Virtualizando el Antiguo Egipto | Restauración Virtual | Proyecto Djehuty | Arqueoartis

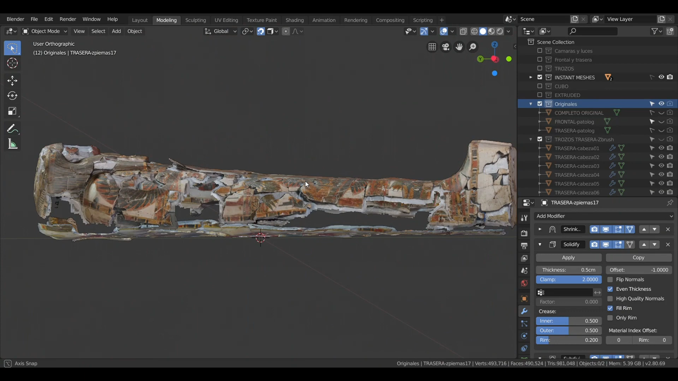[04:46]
Cada fragmento fue separado y restaurado digitalmente
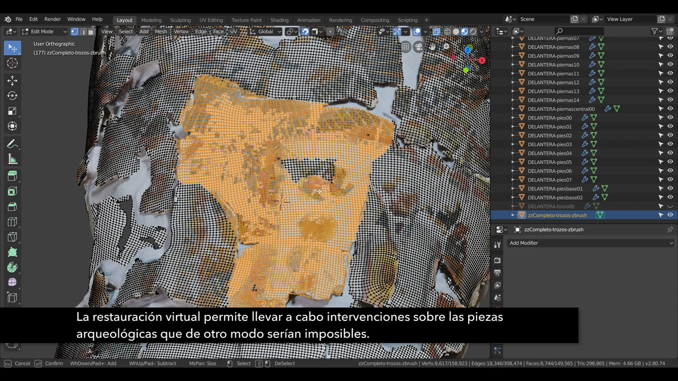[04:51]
en una laboriosa tarea con el fin de generar una reconstrucción virtual
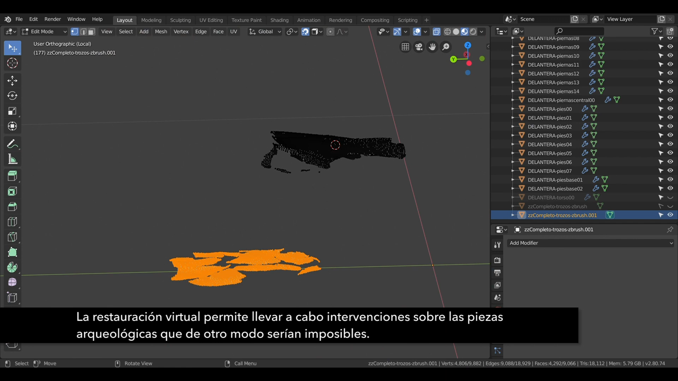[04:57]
con la que intentamos acercarnos al modelo original que Paset